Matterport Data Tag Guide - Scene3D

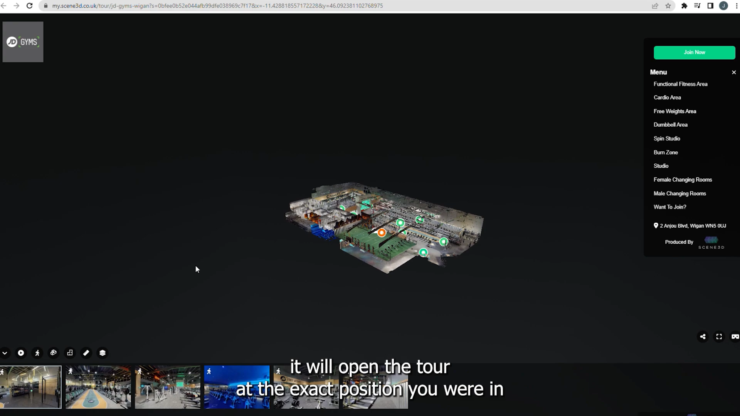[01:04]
When we click this link it will open the tour at the exact position you're in when you press ctrl and y.